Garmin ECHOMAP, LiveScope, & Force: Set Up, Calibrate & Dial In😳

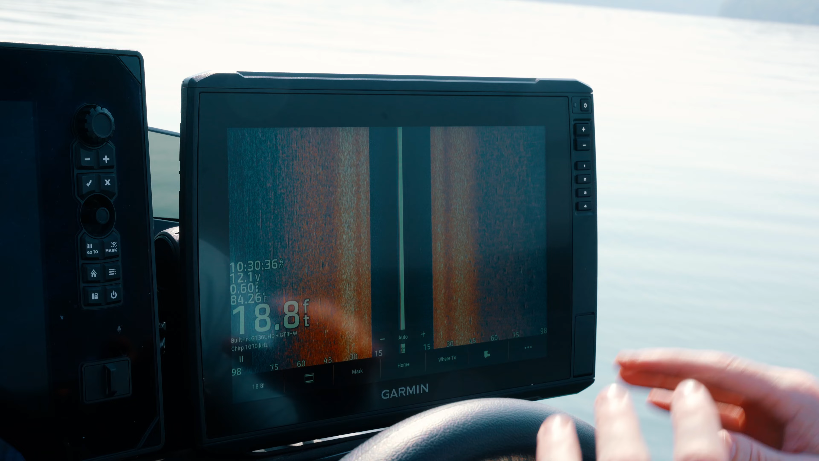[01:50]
And the next thing we're going to do is the auto heading alignment. So we're going to select that and it's going to tell you bring the boat to a cruising speed at a constant heading with at least 45 seconds of hazard free water ahead.
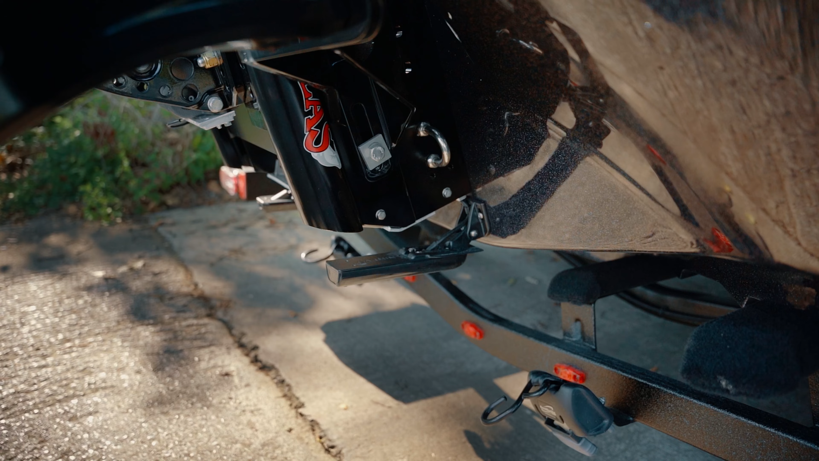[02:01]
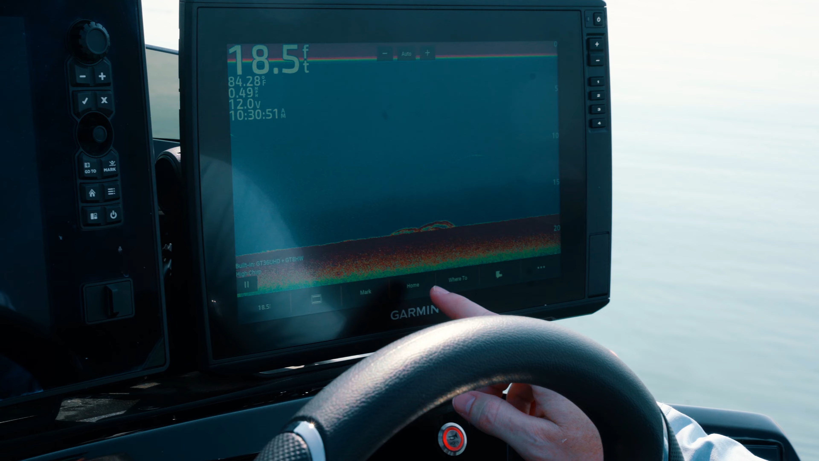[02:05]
On screen: depth 18.5 ft
When you're ready, press begin, let her go.
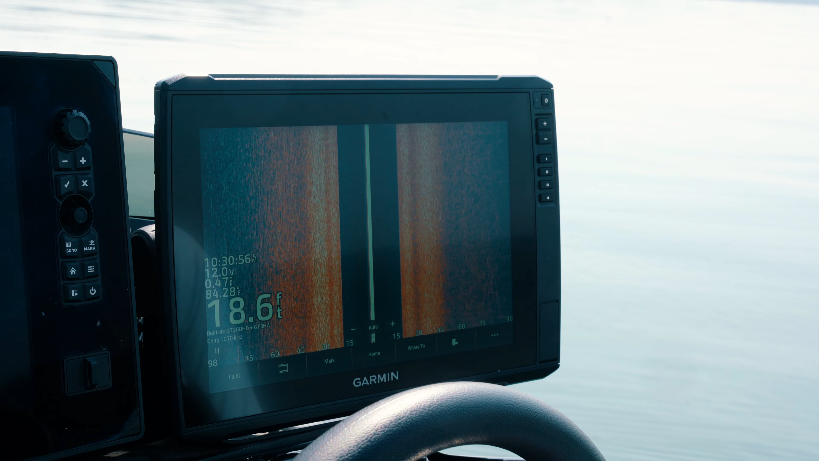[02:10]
On screen: depth 18.6 ft
OK, we've come off of plane, we've completed the auto alignment there, says success.
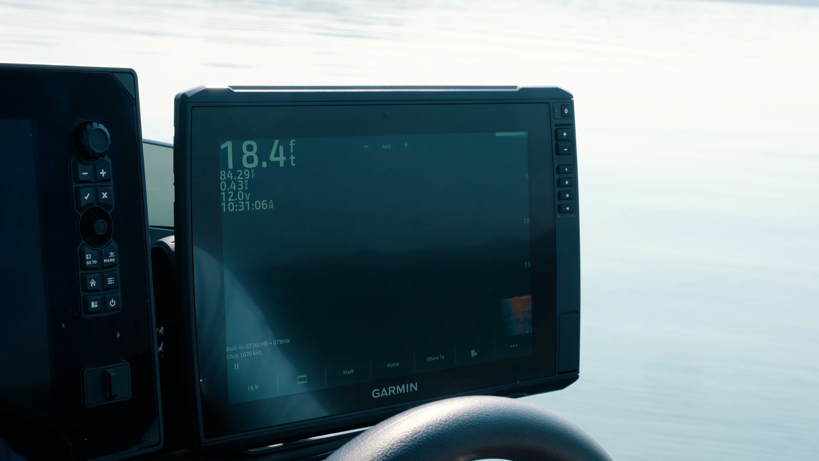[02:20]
On screen: depth 18.4 ft
We're going to hit OK and then we're good to go on that part of the step.
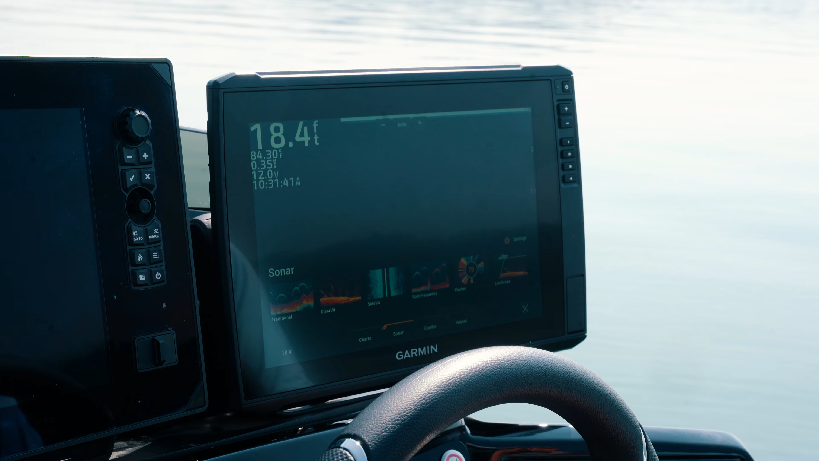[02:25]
On screen: depth 18.4 ft
So we've got the Steadicast calibrated now.
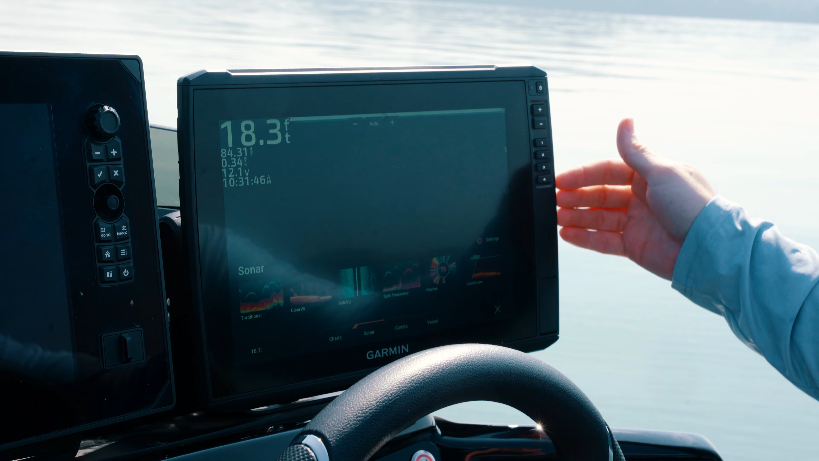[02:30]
On screen: depth 18.3 ft
Just real quick to let you know what you've got in this system here with the Garmin and the icon is that we're running the GT8 in-hole transducer. So that's going to give you your traditional sonar that we see here.
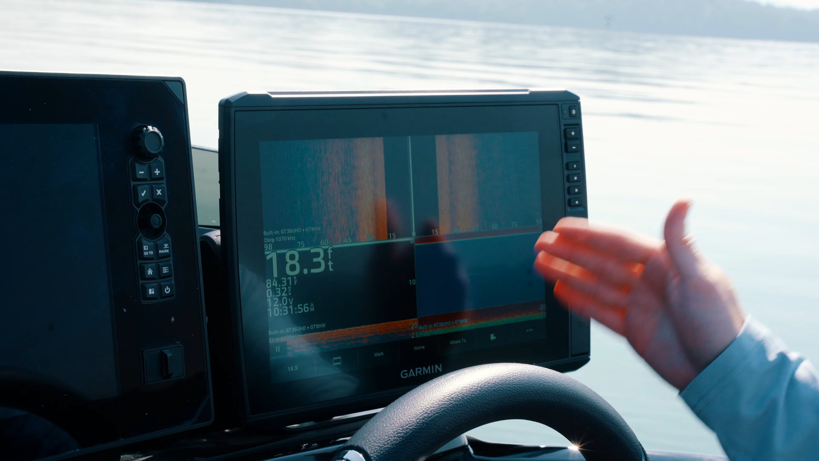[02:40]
And then you've also got the GT36 on the transom. The GT36 is going to give you your side view and your clear view.
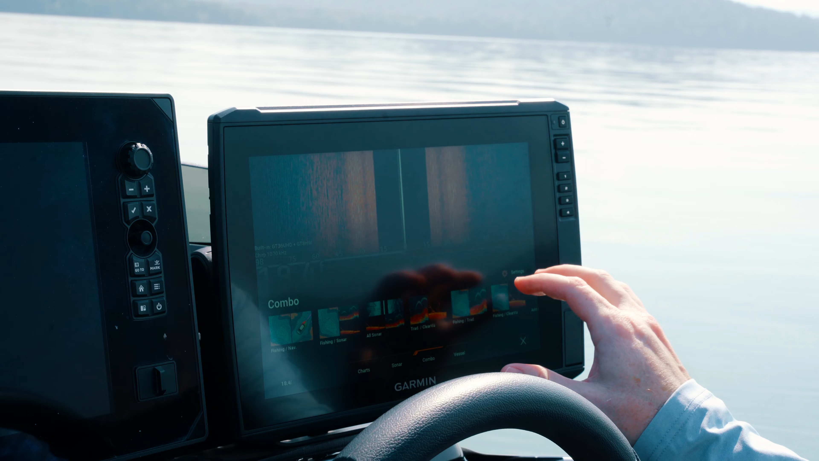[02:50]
So there's your there's your side view and then you got clear view. And of course, you can change this to however you like as far as your personal preferences with colors, with frequencies.
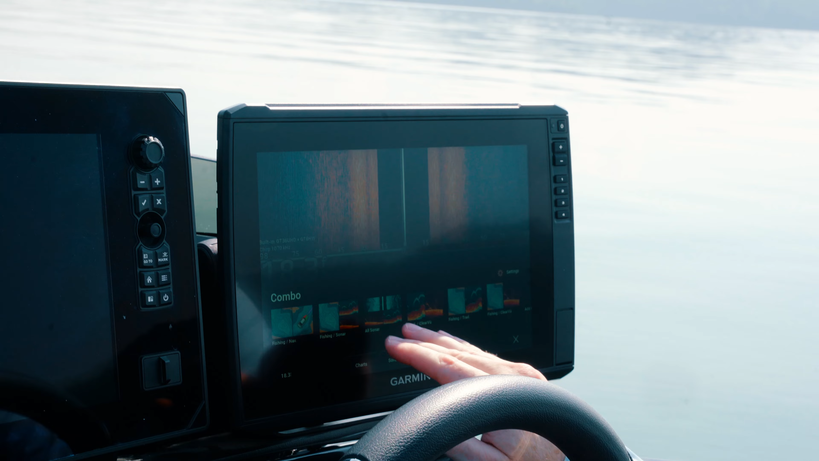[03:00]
You can do custom screen combinations.
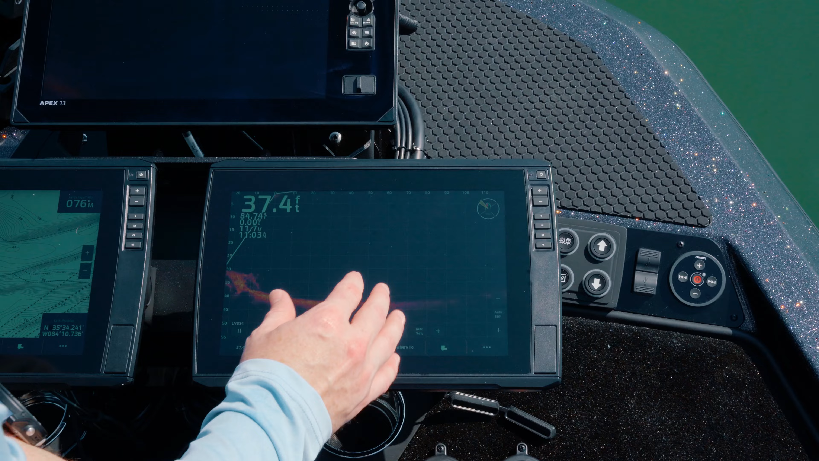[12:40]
On screen: depth 37.4 ft
So auto, it'll detect when you do that. So for example, when you pull up the trolling motor, we've got it set in forward mode right now.
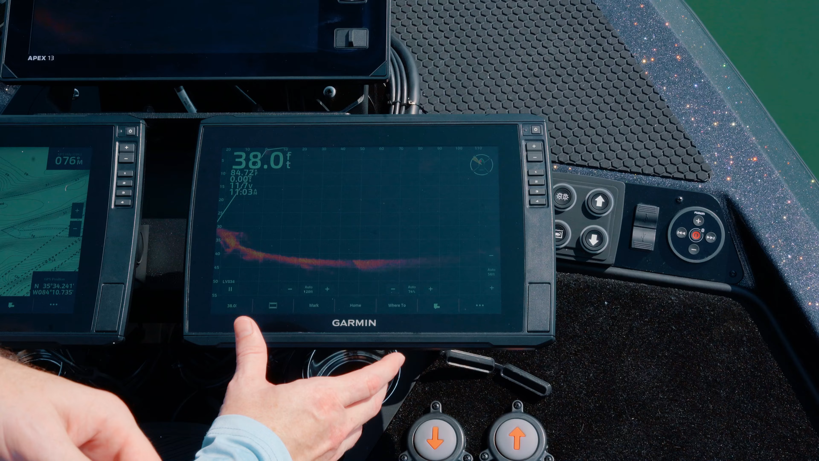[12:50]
That bracket down there on the end, the perspective mode bracket comes with the live scope plus these days, the LVS34. So you no longer have to buy that as an accessory. It comes with it. But if you were in the shallow water, say 11 foot or less, you can turn and twist that live scope and put it in perspective mode. And perspective mode really does best in shallow water.
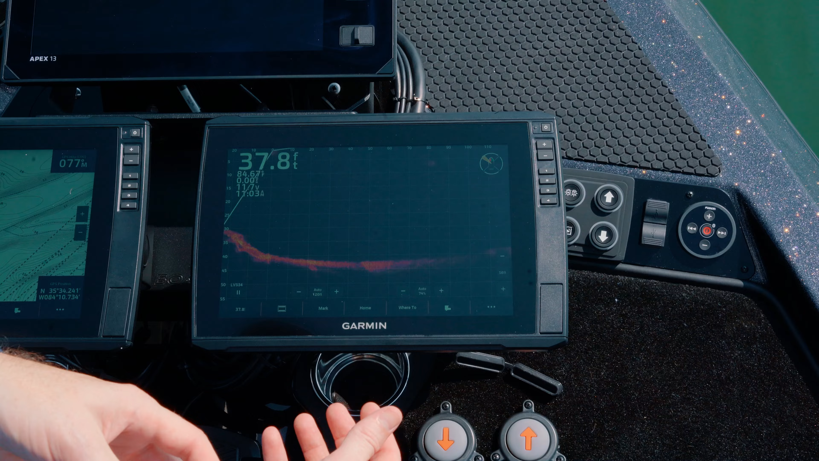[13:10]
On screen: depth 37.8 ft
Now that we've got our live scope all calibrated and set up with the compass, there's some things you're going to see here.
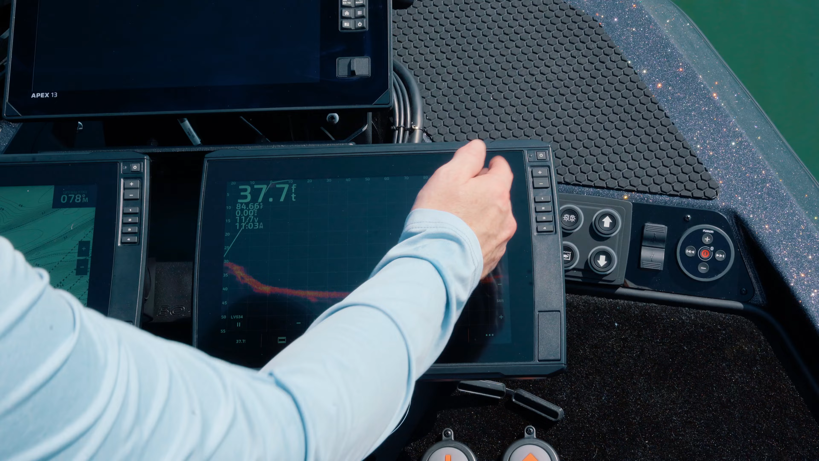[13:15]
And I just want to add a caveat that there is no magic silver bullet with setting up a live scope.
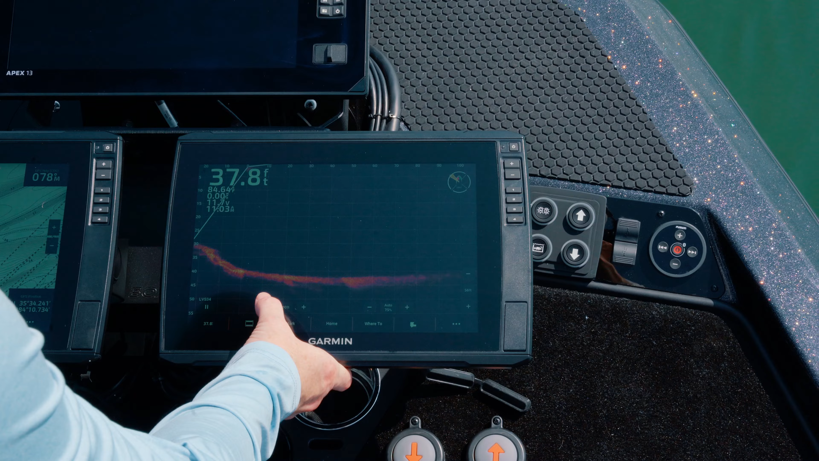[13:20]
On screen: depth 37.8 ft
It is a personal preference thing, but there are some settings that you can at least get started with. We do tell people we work and strive at Garmin to make things out of the box, easy to use, plug and play. But, of course, there's exceptions to every rule.
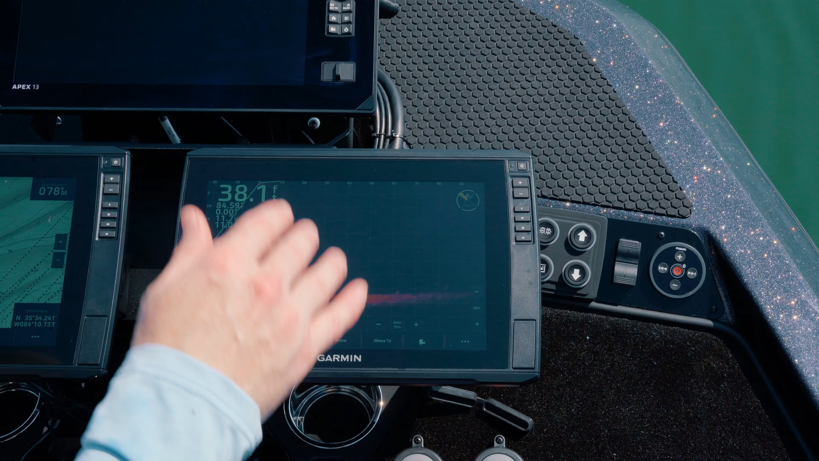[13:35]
Now, what we've got down here is your settings as far as range and depth. So you'll notice that they're on autos. So those autos might not be how you want to fish on your particular body of water. So for instance, the live scope, as you've probably heard with the plus version, is really good out to about 100 feet. So we're going to bring that one in to 100 feet.
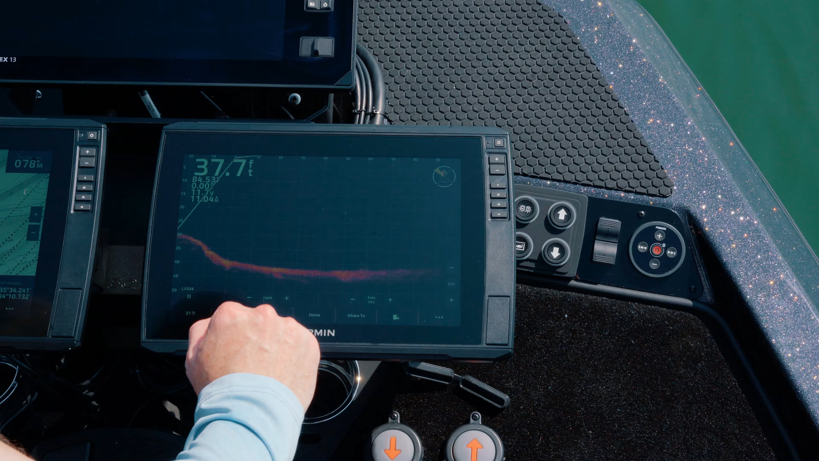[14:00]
On screen: depth 37.7 ft
We're going to leave that. And again, depending on your body of water, there's always exceptions to these. These are just suggestions. Is the depth range.
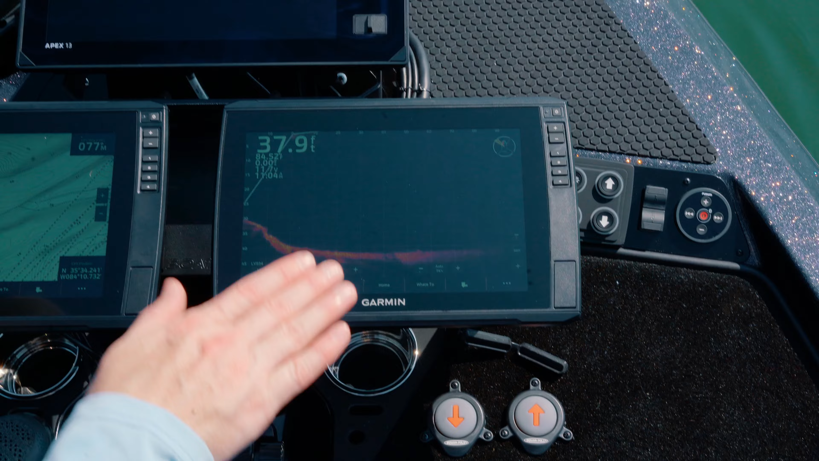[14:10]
You typically want to have the depth range set on auto if you're on a body of water that has multiple depths in it.